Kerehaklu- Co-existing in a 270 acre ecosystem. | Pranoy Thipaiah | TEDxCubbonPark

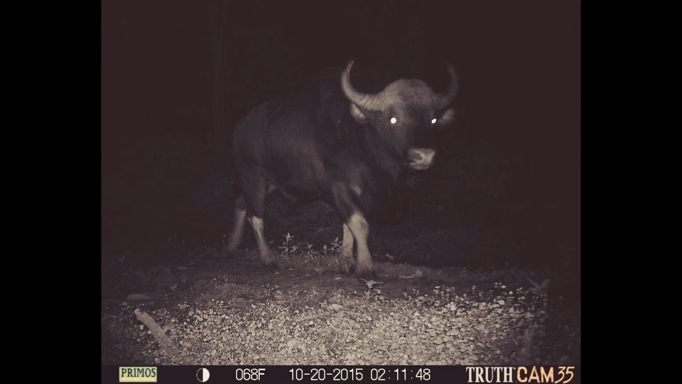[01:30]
And the reason you can tell it's an adult male, in fact, is because of the hump on its shoulders or its back, which they only get when they reach maturity.